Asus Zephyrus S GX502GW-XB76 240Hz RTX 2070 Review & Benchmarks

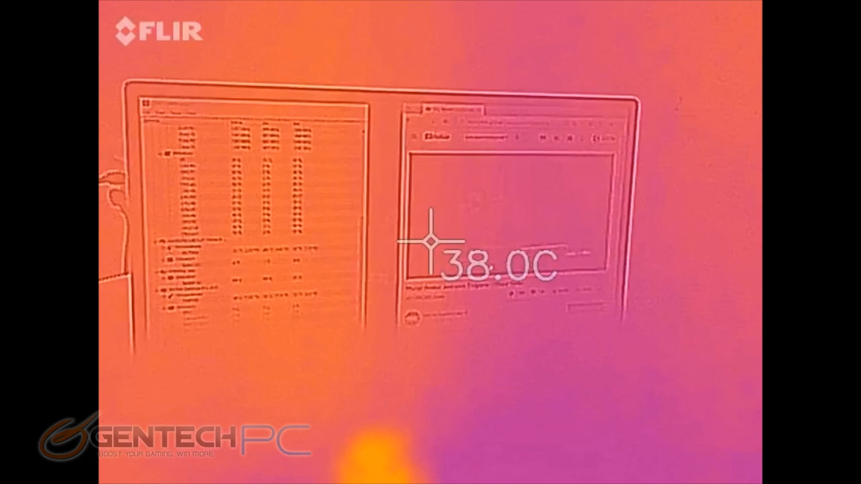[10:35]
On screen: spot 38.0°C
So we have an infrared camera here that will tell us all the temperatures of the unit. So we can visualize those and get some number readings. What we're looking for here is to make sure the heat is coming out of the system and not building up in anywhere that your hands are going to touch.
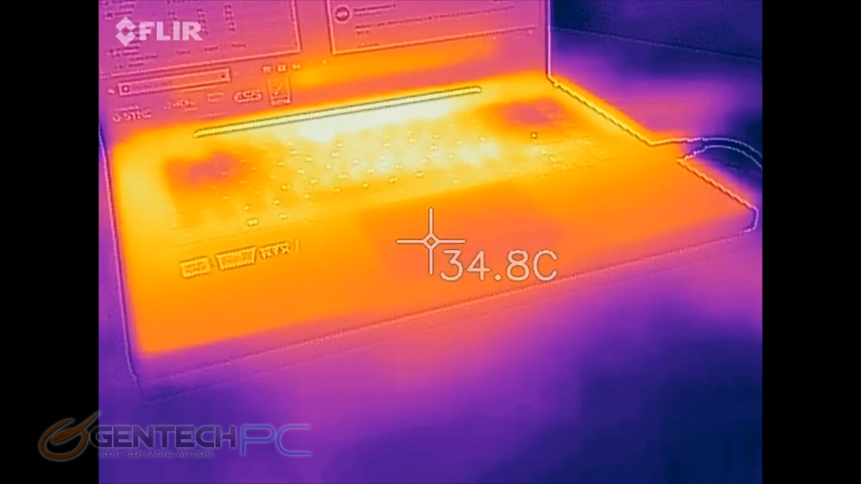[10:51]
On screen: spot 34.8°C
Because that makes for an uncomfortable experience and some sweaty palms. So here we can see the hand area is nice and cool. The keyboard area does show some higher temperatures, which is usually a good sign that shows that heat does escape out of the keyboard and that helps with ventilation.
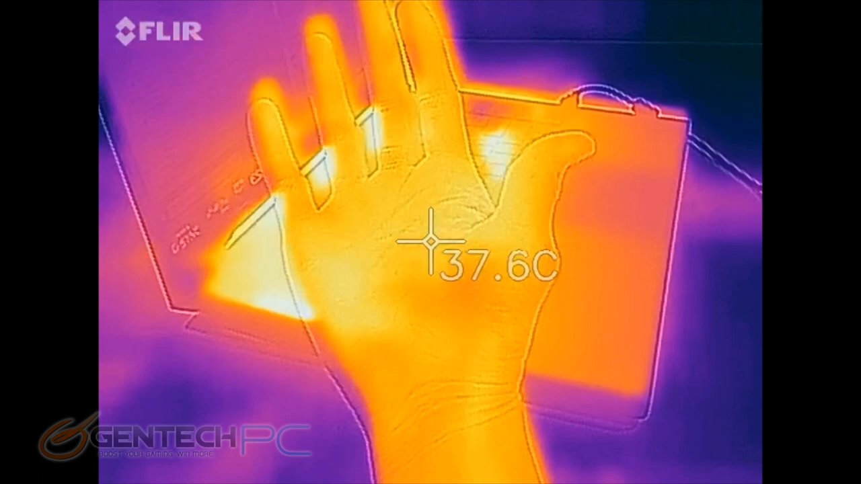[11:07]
On screen: spot 37.6°C
And these here should read to be the hottest spots because this is where all the hot area is coming out of the system to cool everything down.
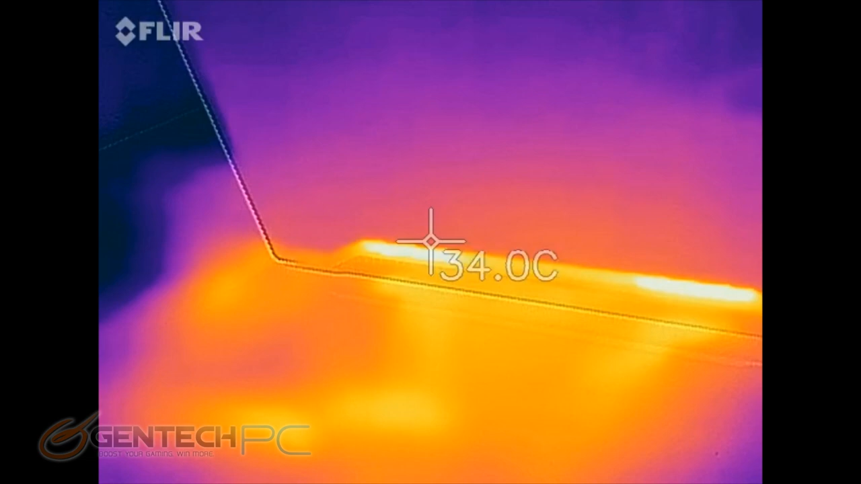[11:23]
On screen: spot 34.0°C
The higher than over here, the better because that means the heat is leaving the system.
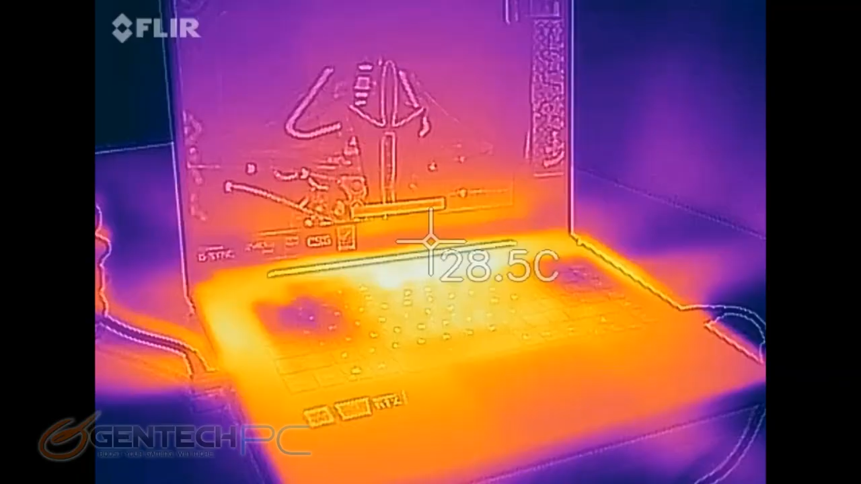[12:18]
On screen: spot 28.5°C
And the next baseline to go back and retest is going to be our temperatures.
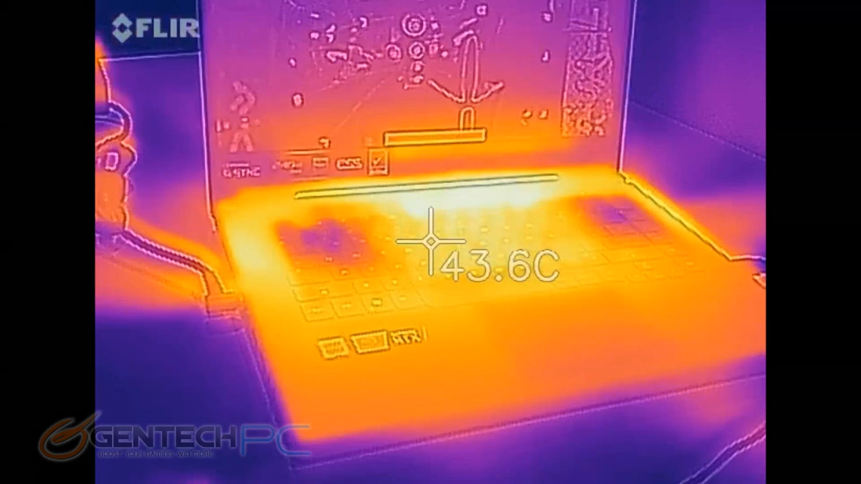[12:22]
On screen: spot 43.6°C
We don't see very much of a raise in temperatures here right now. Now, over time, things could slowly build up a little bit more.
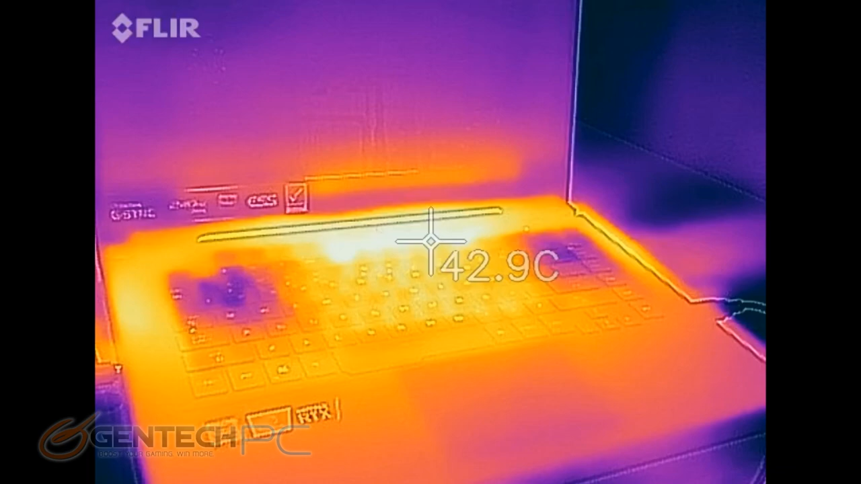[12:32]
On screen: spot 42.9°C
But it's a good sign that the system is actually taking care of most of the heat. Now, the best readings are going to be after the benchmarks are done.
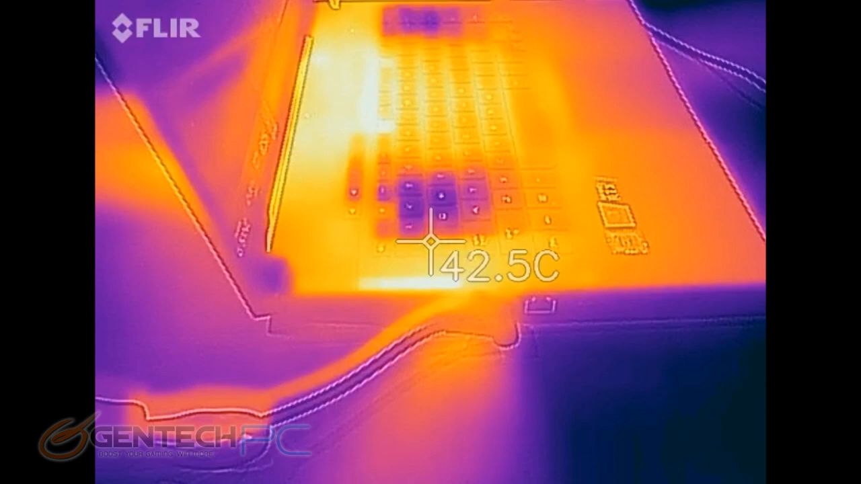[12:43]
On screen: spot 42.5°C
And we'll go check our internal temperatures again that we used the sensors to read. And we'll see how much of those have gone up.
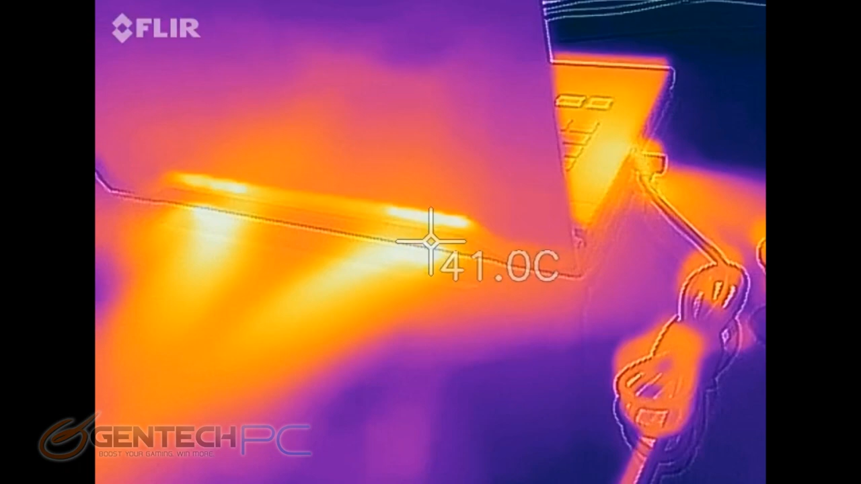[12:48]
On screen: spot 41.0°C
Now, you do see here that the jets across the table are showing
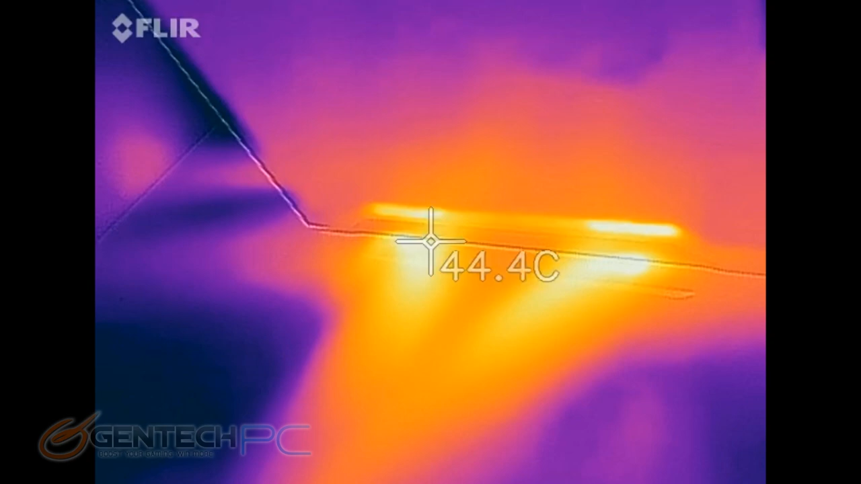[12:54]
On screen: spot 44.4°C
through the infrared camera because that heat is really getting blown out of the system. And that's a good sign.